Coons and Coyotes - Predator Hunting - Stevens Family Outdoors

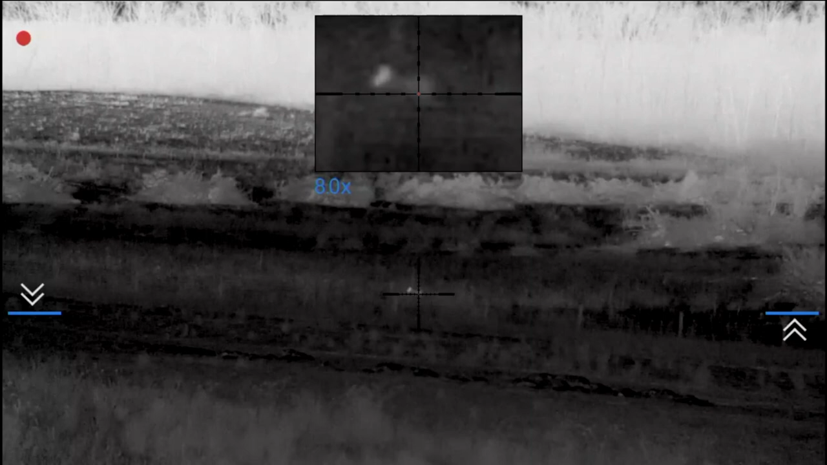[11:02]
Oh, yeah. Here he comes, here he comes. How far is that?
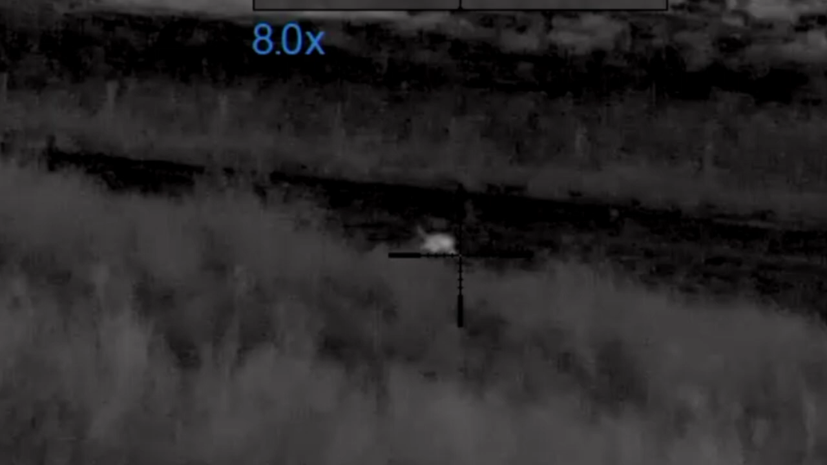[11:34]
You gonna shoot him? You got him. He's good.
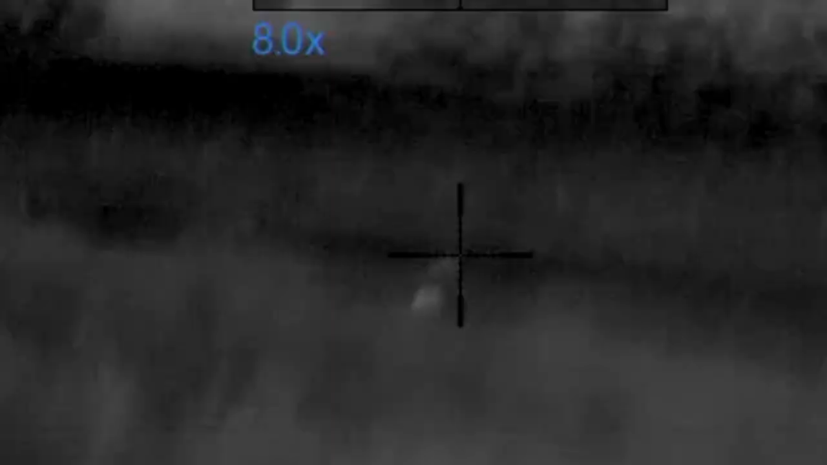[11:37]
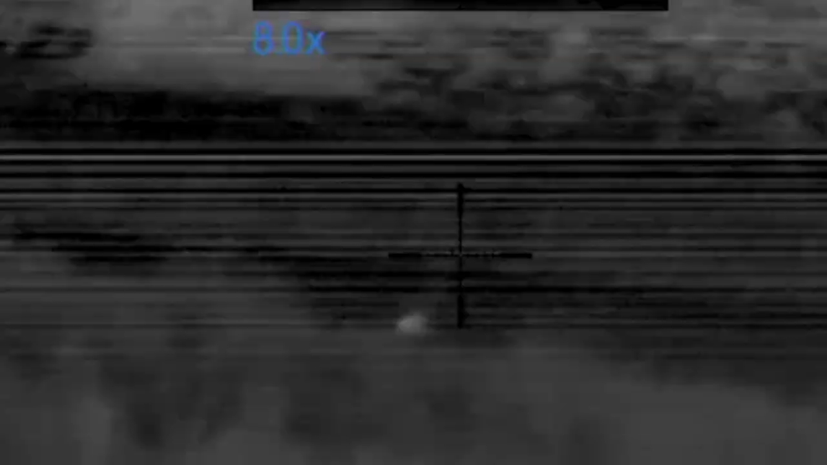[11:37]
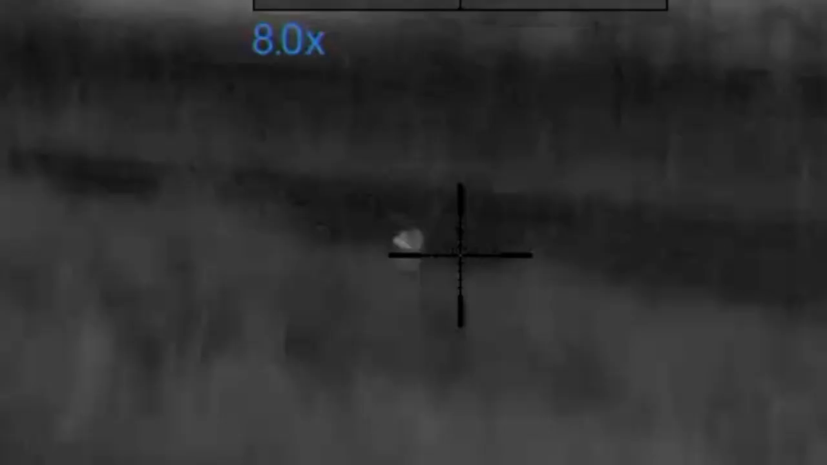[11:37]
Good shot, baby. Double yoked, dog. Double yoked. Got him again. I was getting ready to squeeze right when you said, man.
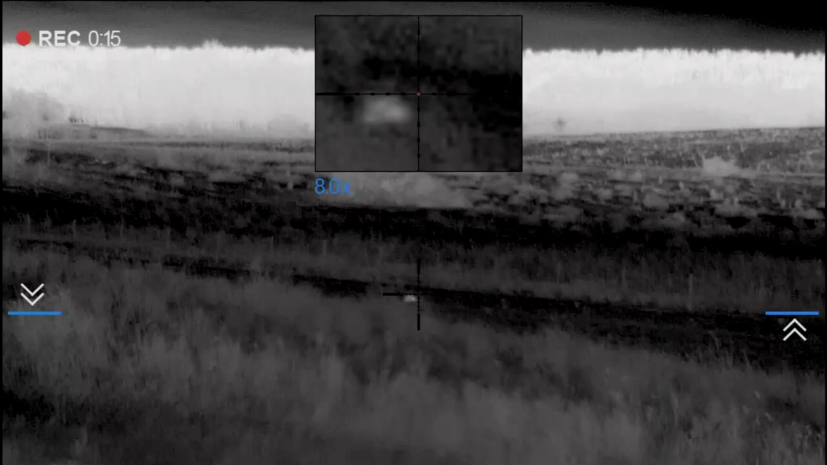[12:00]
Was he running? Got him that time.
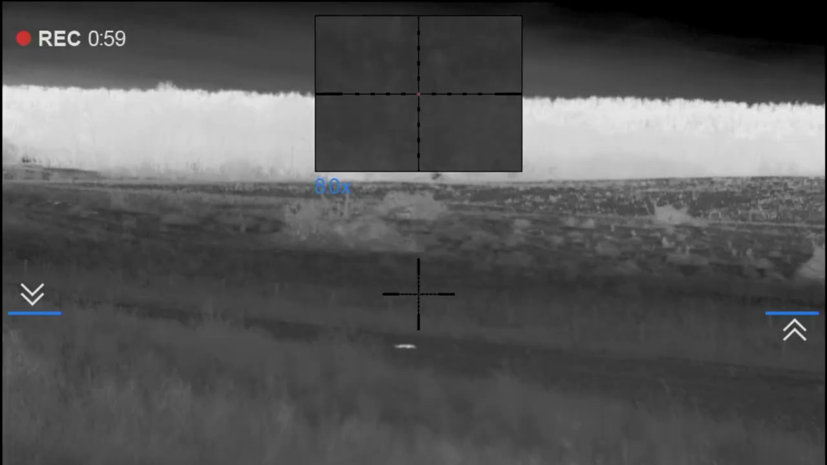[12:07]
I had to shoot him before he come up. Come up in the... Oh, no, he was standing there looking up at us. Yeah. You know that? He was standing on the bottom looking at the collar. Yeah. Next thing you know, he was going to be on top of us. Well, he got beyond that there, and you don't know where he'd have been.
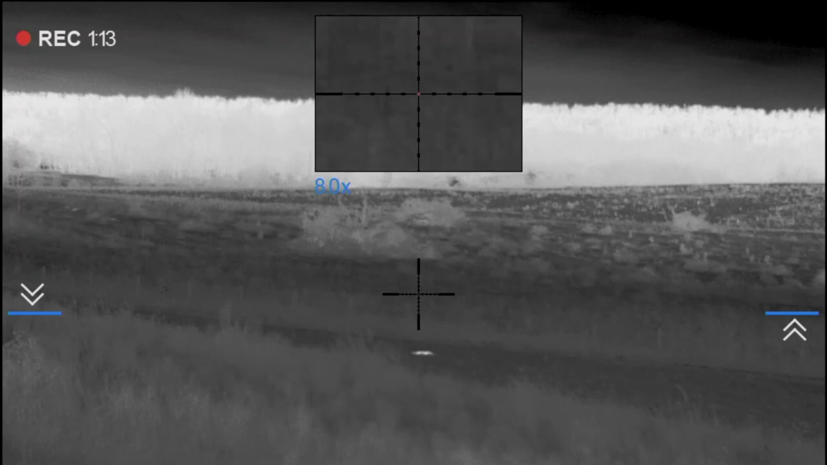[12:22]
Yeah. No, he's definitely standing there. Good shot. Okay, brothers. I am out of bullets. Guess what? Till we get back to the truck.